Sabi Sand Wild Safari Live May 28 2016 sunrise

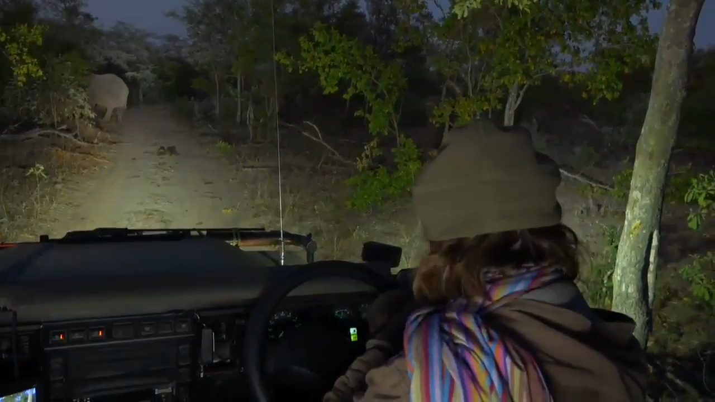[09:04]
So we're not going to push on too much through a breeding herd, and I'm not going to shine my spotlight on them. Elephants sometimes can get a little bit annoyed with light. But as you can see, we watch her behavior,